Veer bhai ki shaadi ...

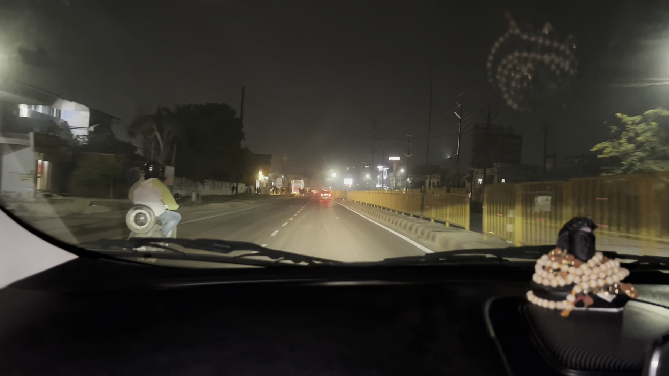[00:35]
गाइस आज रोड़ पर जामी जाम है
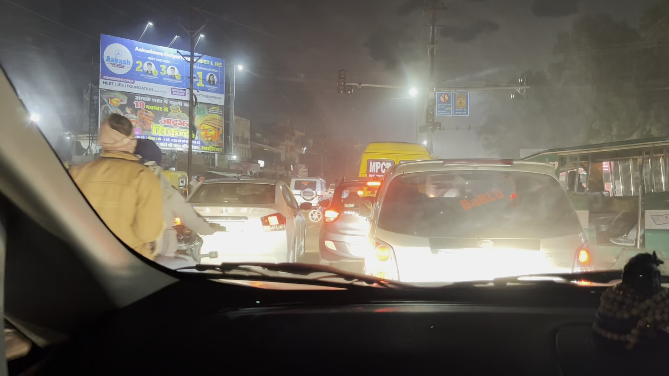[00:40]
सब्सक्राइब अलग तो नेरा का आज खाना मिलेगा भी जाम देख क्या बता सकते हैं कि आज कितनी साधिया है सेर में कि सिटी में हम जाम से निकल आएंगे उर सब्सक्तै अब देख सकते हैं जाम